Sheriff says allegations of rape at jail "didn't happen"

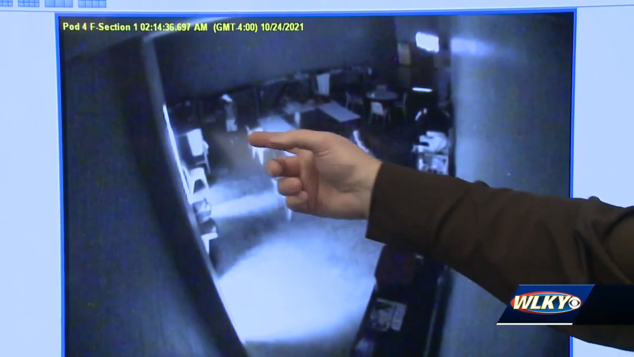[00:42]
You can see these female inmates, their heads turned, they're watching everything he's doing, everything he's doing. A month later, multiple women filed a lawsuit alleging they were harassed, threatened and sexually assaulted.